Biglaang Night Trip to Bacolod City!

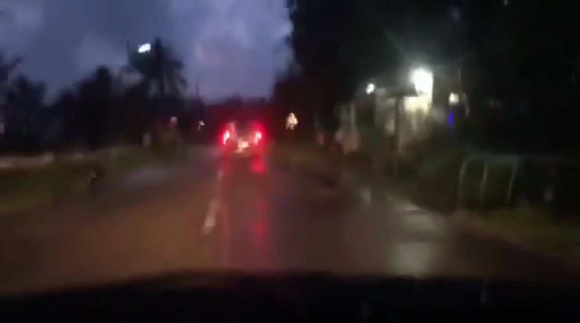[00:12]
May sinusundan po tayo ngayong pickups. Yan, makikita nyo naman, medyo basa-basa pa yung daan dahil umulan.
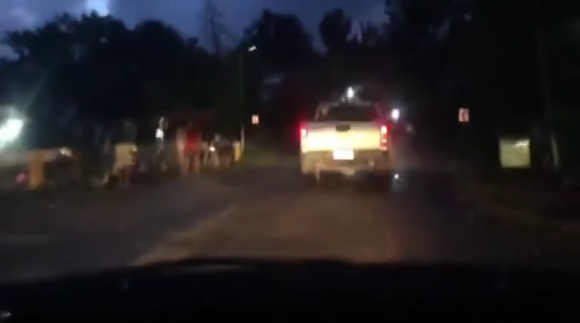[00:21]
Pagagaling lang po ng ulan kanina.
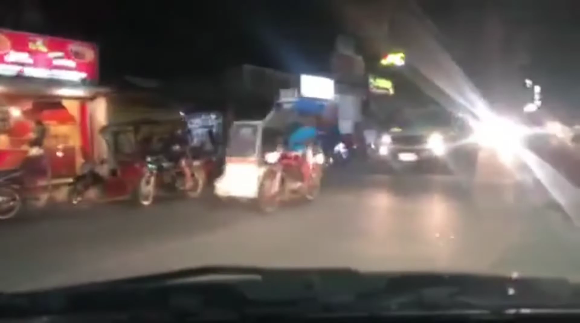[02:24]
Dito po kami dumaan ngayon. Malapit na kami sa sa Morsha. Dito po kami dumaan ngayon sa papuntang Morsha na Morsha na daan na
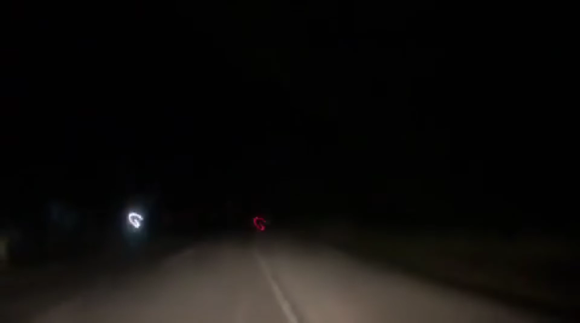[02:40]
So it's already 8 p.m. na po kasi hindi naman po ako mabilis magpatakbo. Hindi naman po ako mabilis magpatakbo. So 8 p.m. na po. So mula na umalis kami ng bahay ng 6 o'clock. Hindi ako mabilis magpatakbo. Ayan, madilim na po sa daan. Wala po kasi yung street light dito eh. Sa unahan po, yun na po yung Morsha. Morsha na lugar.
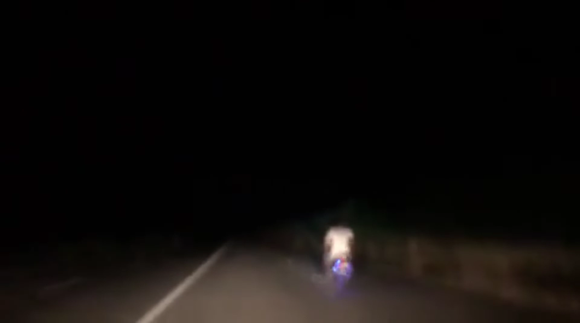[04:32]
Approaching Morsha. Okay, this is Morsha, guys. Okay, this is Morsha. Okay. Sa Morsha na tayo. So, malapit na tayo sa Mansilingan.
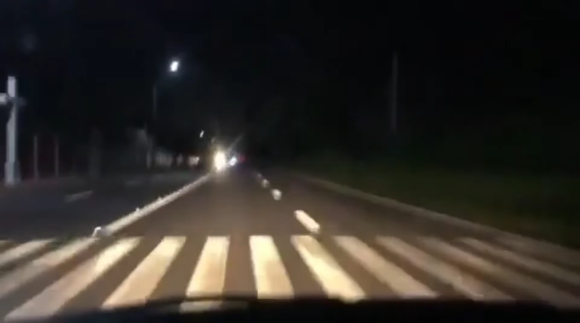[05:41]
Pagka maya-maya, Coca-Cola Company na po. Coca-Cola. Magawaan po ng mga Coke. Magawa ng Coke sa unahan. Yan. Ganda po ng ano dito na ng highway dito kasi may ano, may ilaw sa gitna. Ayan, no, makikita nyo yan, guys. Na parang feeling ko nga, parang sa airport ko lang makita eh. Pero hindi ko alam, paggabi pala ganito yung tsura. May ilaw sa gitna.
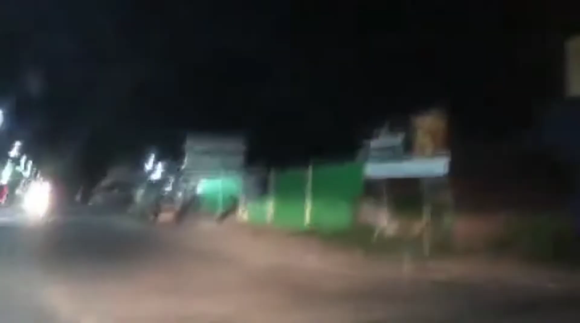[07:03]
So, ito na kami. Yay! So, malapit na. Ito na po yung aming ano. Malapit na kami sa aming bahay. We're almost there. In our house.